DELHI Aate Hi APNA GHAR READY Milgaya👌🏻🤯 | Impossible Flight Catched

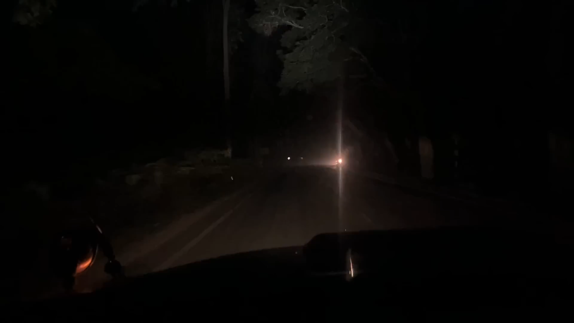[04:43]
ये देखो भाई यहाँ पे 1:50 बच रहा है एंड अभी अराइवल टाइम हमें दिखा रहा है 9:25,